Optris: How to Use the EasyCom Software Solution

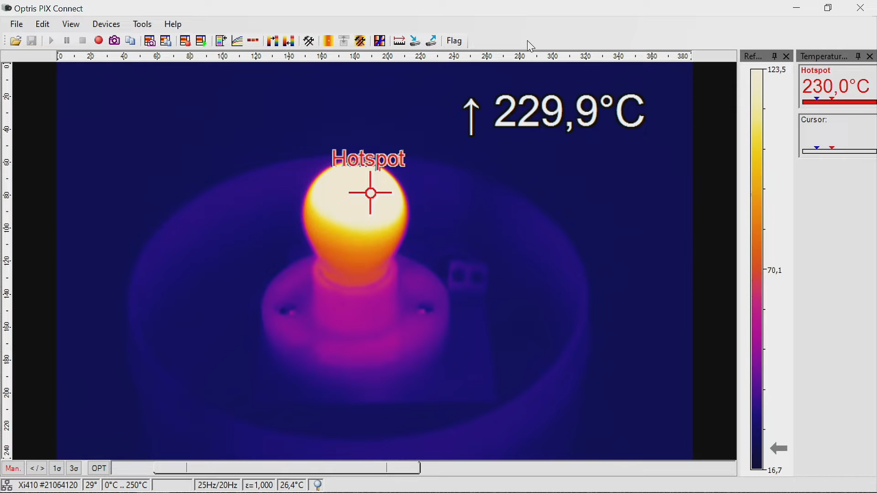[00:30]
To activate the EasyCom communication with the XI80 or XI410 camera, go to the configuration menu and click on the tab External Communication.
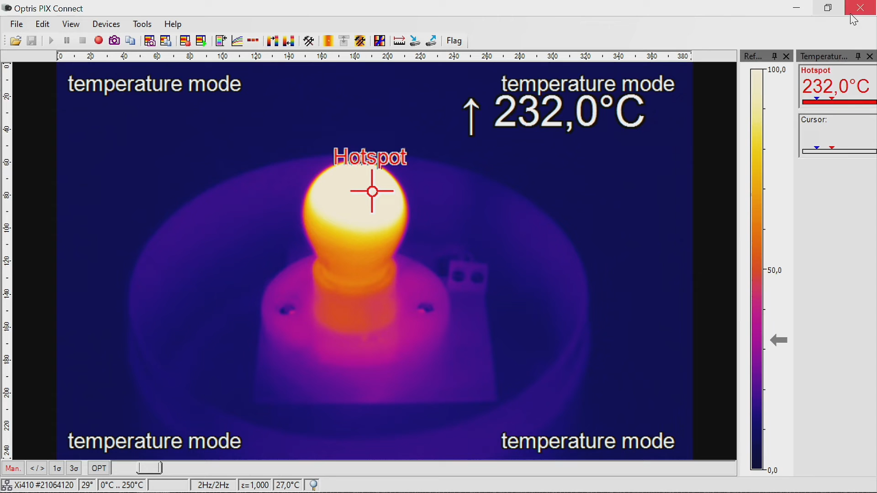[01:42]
Now you can start the example app to receive the temperature information of all pixels via EasyCom.